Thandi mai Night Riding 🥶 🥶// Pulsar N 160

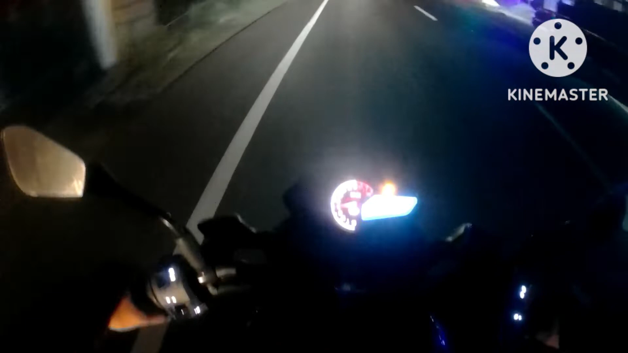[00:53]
अभी हूँ मैं वृंदावनपुर, ये जो रोड है जो स्टॉपेज है वृंदावनपुर, इस रोड से आप सीधा जाएंगे तो दीघा सी बीच पड़ता है इसी रोड पे। मैं और 2 किलोमीटर के बाद लेफ्ट लूँगा
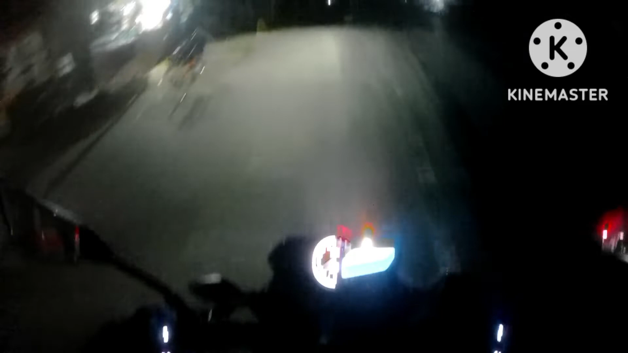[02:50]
देखिए सीधा वाला जो फ्लाईओवर है दीघा, आप इसके ऊपर से सीधा चला जाना, ठीक है,
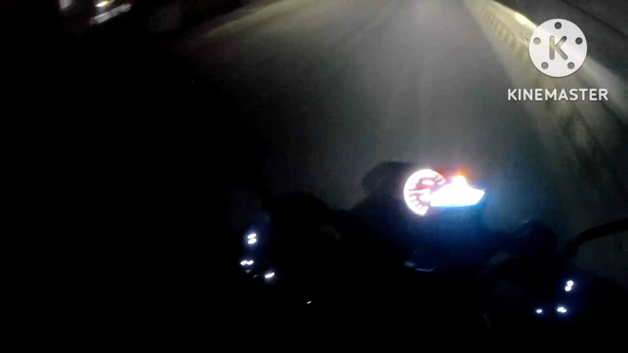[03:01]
मैं नीचे से जा रहा हूँ क्योंकि मुझे लेफ्ट लेना है। ये वाला रोड जाता है चंडीपुर के लिए।
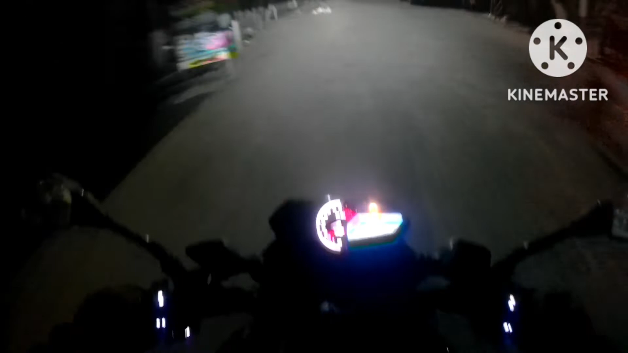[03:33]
रोड पहले हालत बहुत खराब था, अभी मेंटेनेंस किया है तो रोड का कंडीशन भी अच्छा है।
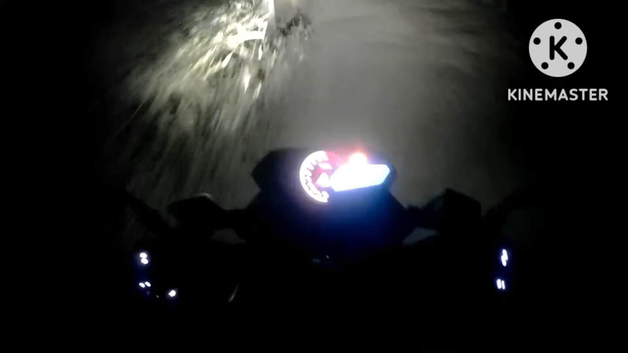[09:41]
देखिए ऑफ रोडिंग यहाँ पे हो जाता है थोड़ा बहुत। आप देख सकते हैं करीब 100 मीटर के करीब यहाँ काम हुआ नहीं है,
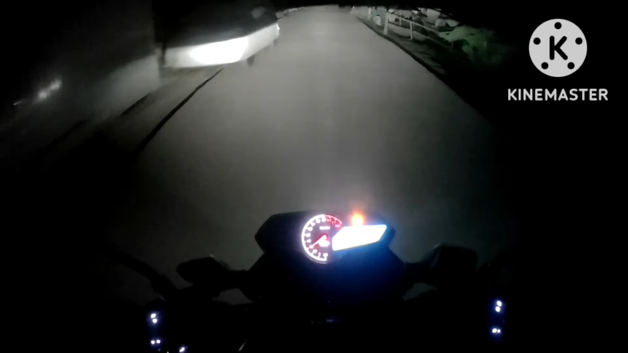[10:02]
यहाँ पे फिर 500 मीटर कंक्रीट है, उसके बाद फिर थोड़ा 200 मीटर के करीब, फिर मिट्टी का रोड है।
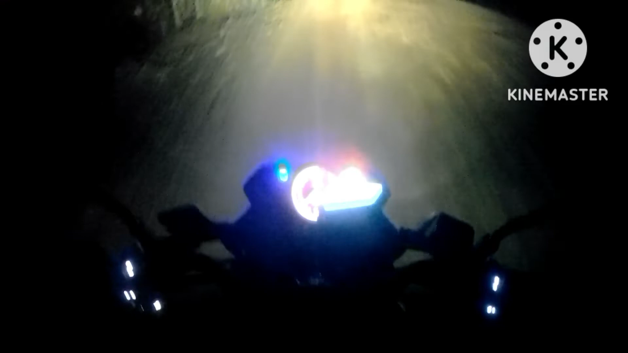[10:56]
पूरा रास्ता ठीक जाता हूँ, यहीं से बाइक पूरा गंदा कीचड़ से भर जाता है।